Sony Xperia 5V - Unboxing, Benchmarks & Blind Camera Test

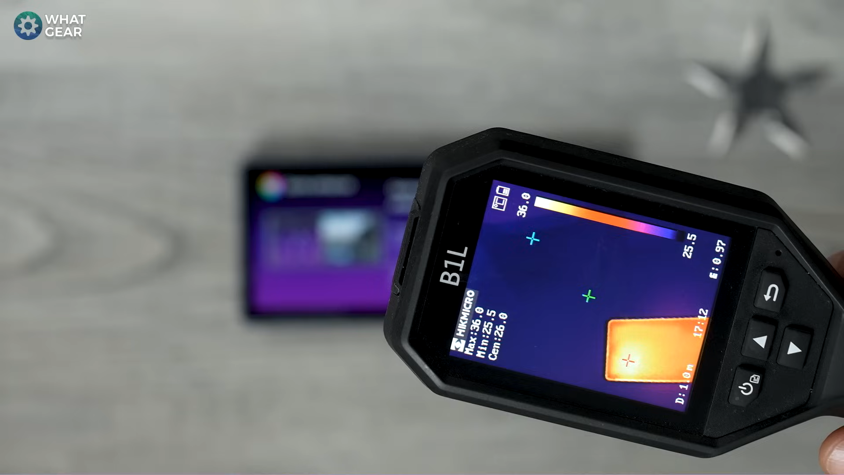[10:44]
I'll get Bill to take a look at what's going on in regards to thermal performance and heat dissipation on this new phone.
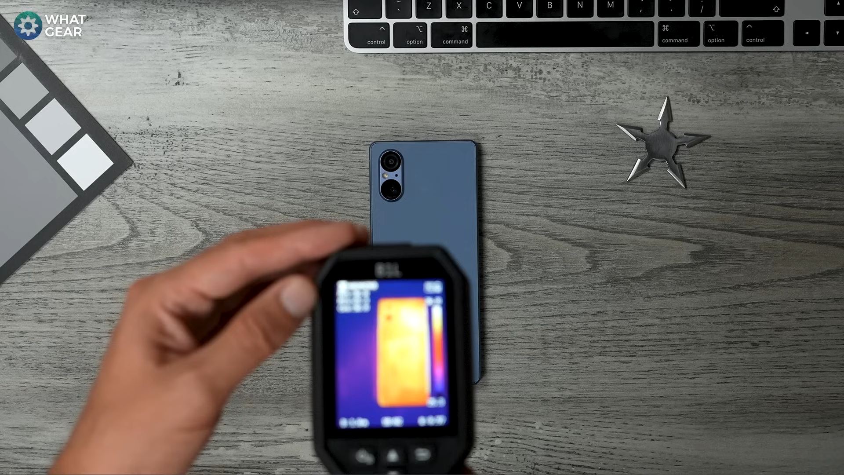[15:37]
we're running and where the heat's coming from so
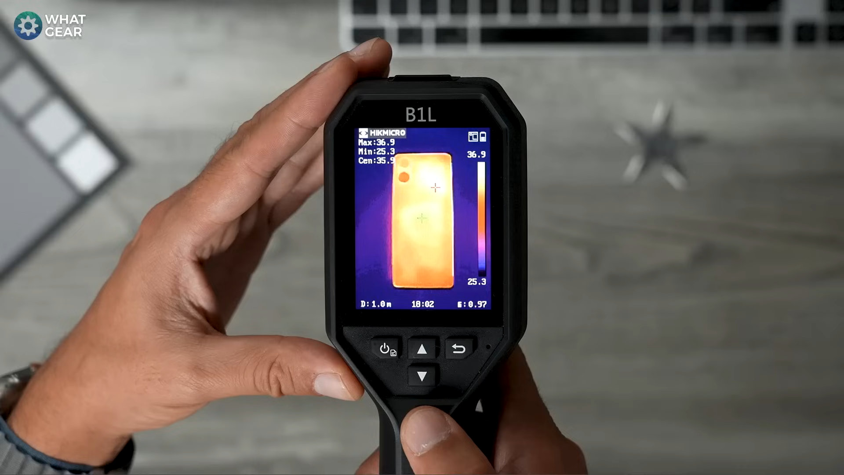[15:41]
you can see most of the heat's coming from the top right corner that's likely where the gpu is but you'll see the heat's actually starting to disperse down the device in the central part as well
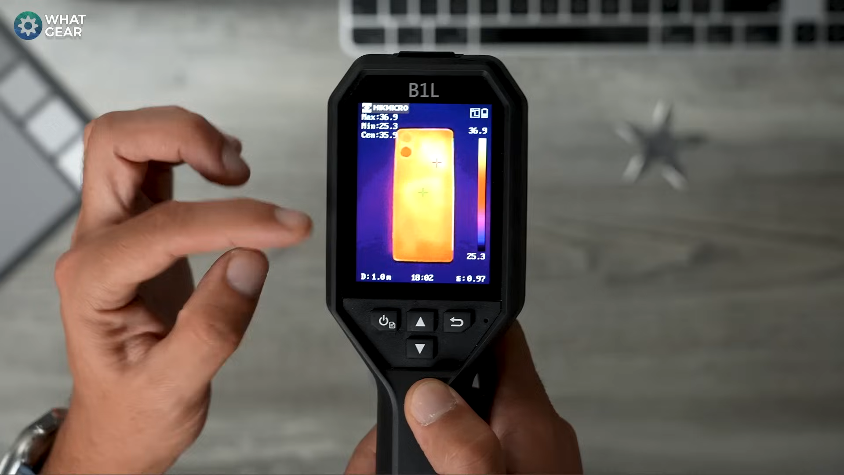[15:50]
and into the lower left corner and you'll notice the max temperature is around 36.9 typically phones don't start to throttle until around 40 degrees and you'll notice around the center the heat's
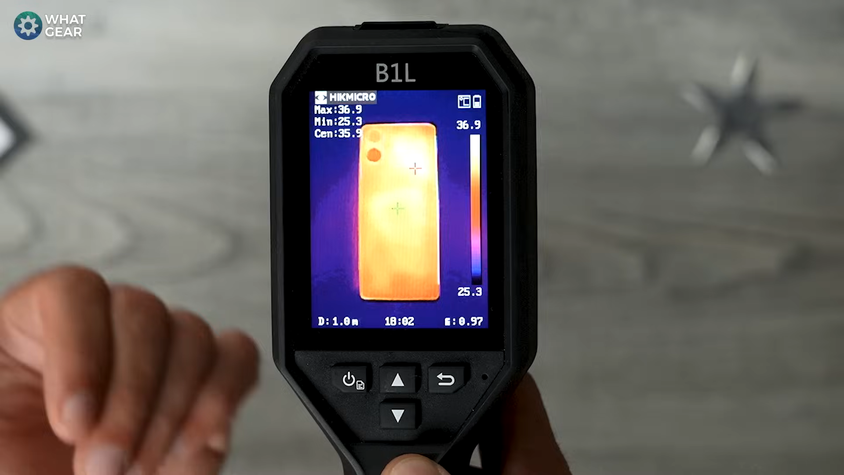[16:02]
dispersing downwards to the bottom left corner so that's a good thing is showing that the heat
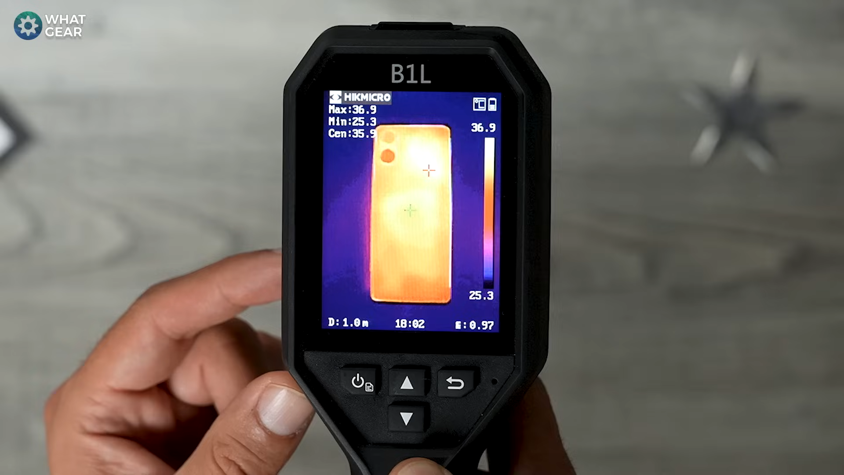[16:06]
is traveling out of the device instead of just collecting up there by the chipset so gaming performance on here is not just good it's also
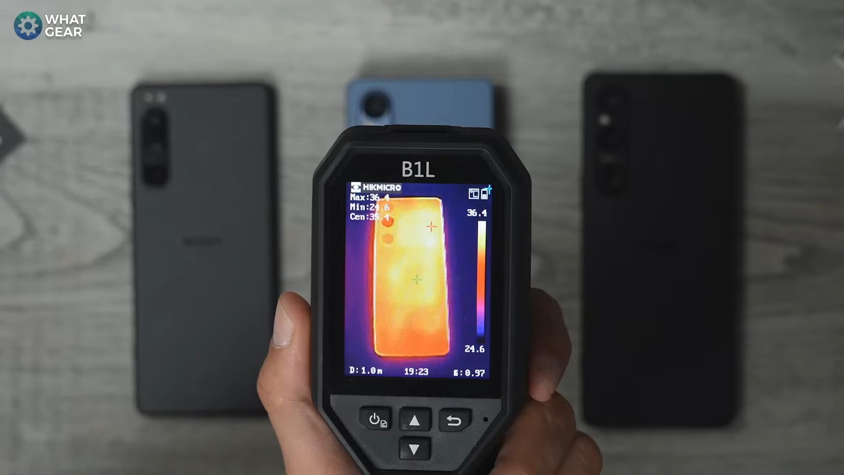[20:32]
So first, we've got the Xperia 1 Mark 5. And you can see the max temperature after doing the benchmarks is 36.4.
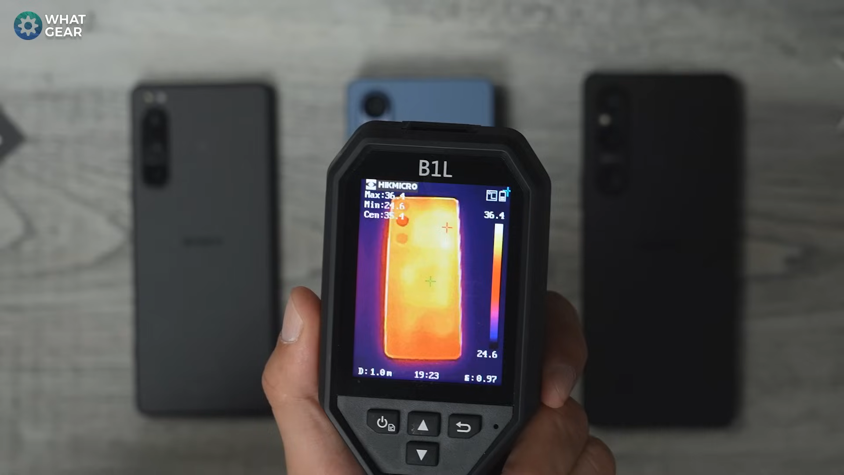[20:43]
The central temperature, so that's the middle of the device, is 35.1. It's pretty warm. Now this is the 5 Mark 4. And you can see the heat is really collecting up here in the top right corner of the device.
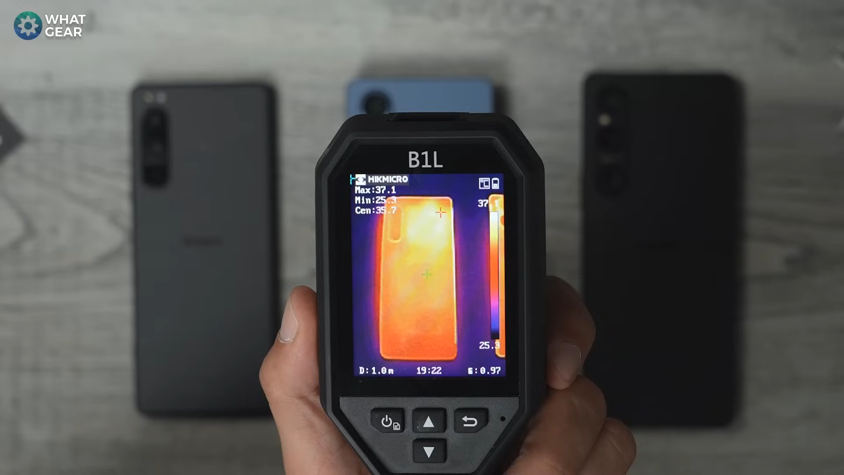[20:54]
37.1 degrees and 35 in the middle. And here's the new phone, the 5 Mark 5. And the hottest spot on this phone is actually on the bezel. And it's 37.3, 35.5 in the center. So they're quite similar to the previous version of the Mark 5. I do believe over time, it will be able to sustain the performance better based off the results we've seen so far. And I think we'll start to see the heat spread down a bit more like it did when I was playing PUBG earlier.